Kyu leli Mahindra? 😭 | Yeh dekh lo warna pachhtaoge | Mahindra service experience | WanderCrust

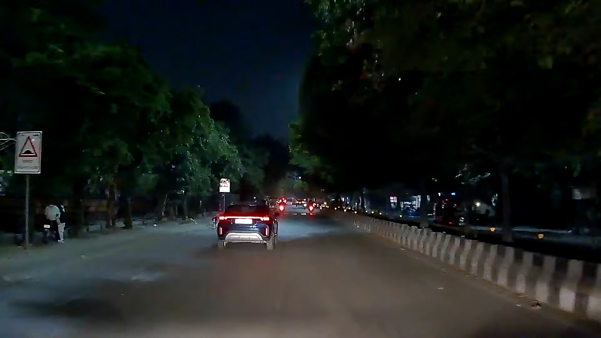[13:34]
तो कुछ ऐसी है इस डैश कैम की रात की परफॉर्मेंस, और मैं अभी इस डैश कैम से ही वॉइस रिकॉर्ड भी कर रहा हूँ। आई थिंक वॉइस डिसेंट आनी चाहिए, क्योंकि मैं दिन की रिकॉर्डिंग्स देख रहा था तो उसमें वॉइस तो डिसेंट थी।
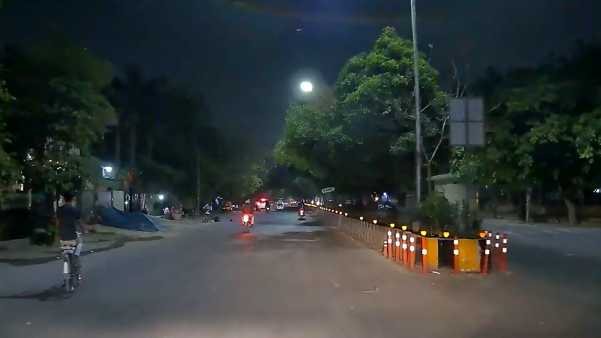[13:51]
एंड क्या इसको ब्लॉगिंग के लिए यूज़ कर सकते हैं? अपेरेंटली नॉट, क्योंकि कैमरा क्वालिटी इतनी सुपीरियर नहीं है कि ब्लॉगिंग के लिए यूज़ हो पाए, बट
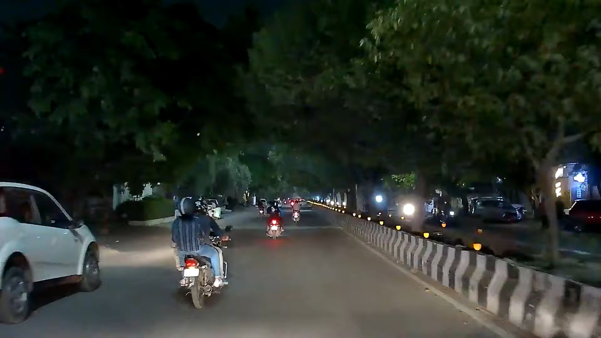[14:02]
या टू गेट द जॉब डन फॉर अ डैश कैम आई थिंक इट इज़ वेल अंडर द लिमिट्स, और ठीक है, सही परफॉर्म कर रहा है ये। एंड क्योंकि इस प्राइस रेंज में इट इज वर्थ समवेयर अराउंड 4500, 4500 का है ये, और इस प्राइस रेंज में एक ये आता है नेक्स्ट डिजिट्रॉन का Ace 2, और साथ में आता है अपना 70 mAh का MAI का
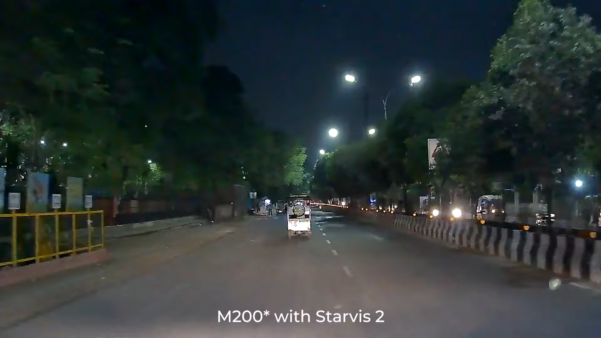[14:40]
उसका नाम मैं भूल रहा हूँ, स्टारविस 2 सेंसर के साथ आता है 70 mAh, वो 5000 तक रेंज करता है।